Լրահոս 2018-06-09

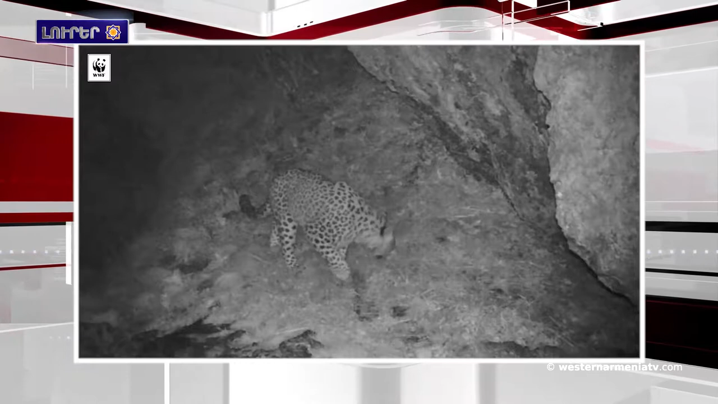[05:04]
նախարդներ նկարահանած են գովգասյան ընձարույցին, գսվի արքելոցի էչին եղացքրարման մեջ։ Այսօրվը համար նախադեսած էինք այսքանը։ Հաչորդին ձեզի գներգացնենք մշեցի եմ մշեցի ստեհազակոյդությունը սուպ են սասունցի գադարման։